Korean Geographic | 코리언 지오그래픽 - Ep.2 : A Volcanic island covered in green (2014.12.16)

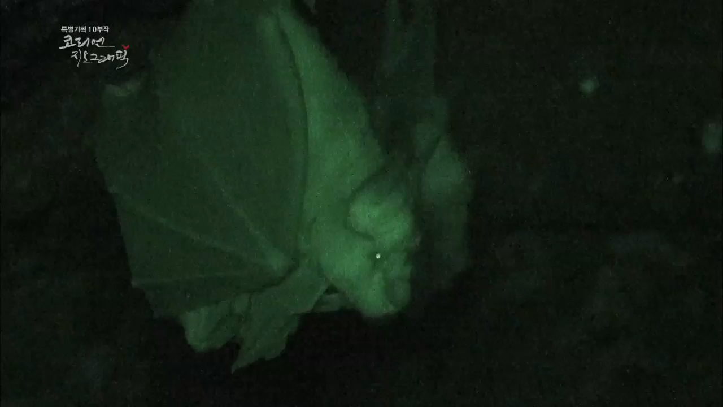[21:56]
어미의 품이 무거워 보이는 것은 날개 속에 새끼를 품고 있기 때문이다.
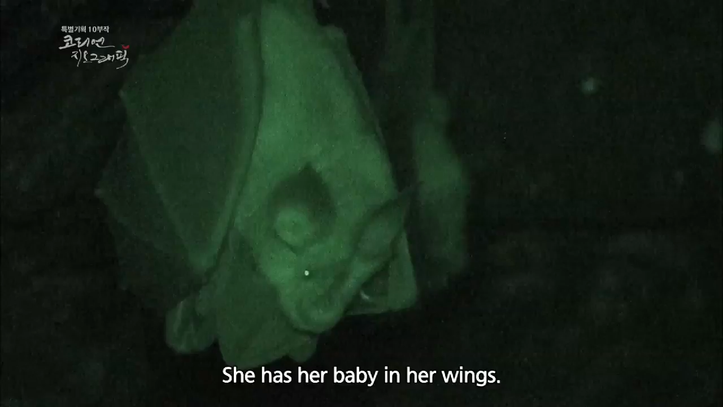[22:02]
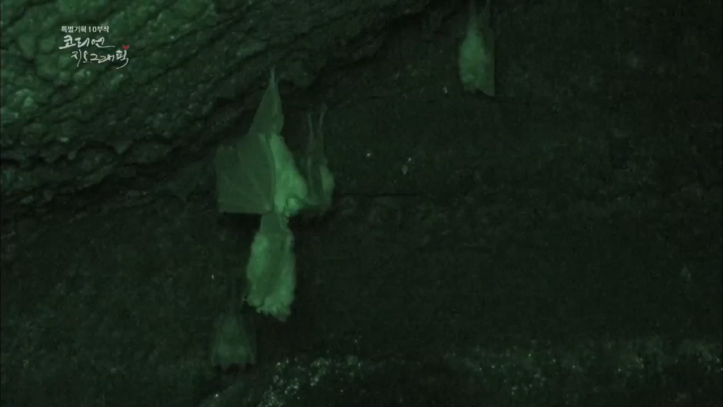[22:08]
가끔씩 새끼를 꺼내 비행 연습을 시키는 어미.
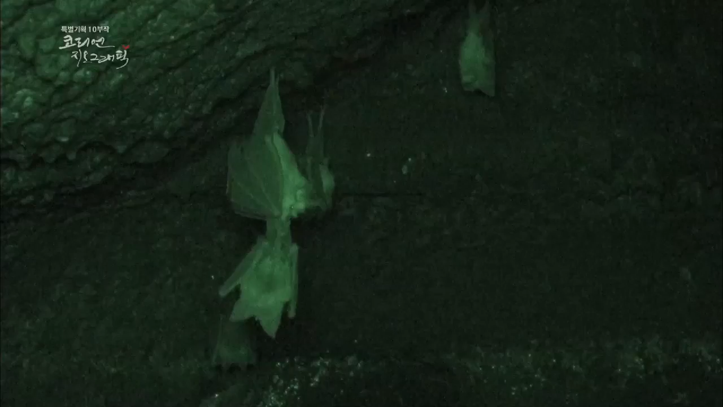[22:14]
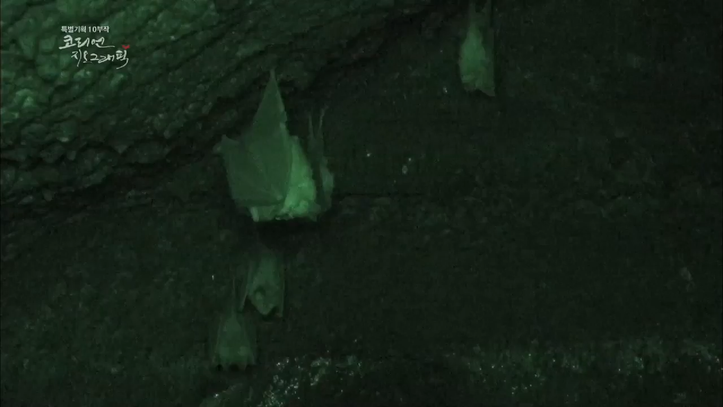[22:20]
어미는 천장에 거꾸로 매달리고 새끼는 반대로 매달린다. 젖을 빨기 쉽게 하기 위해서다.
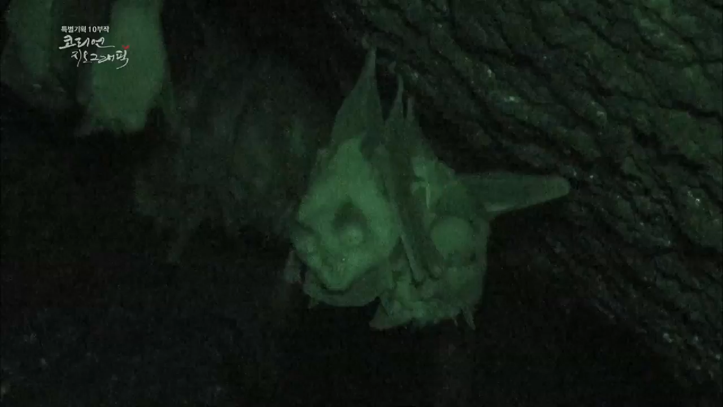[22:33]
무리 중에 걸어서 움직이던 새끼 한 마리가 추락한다.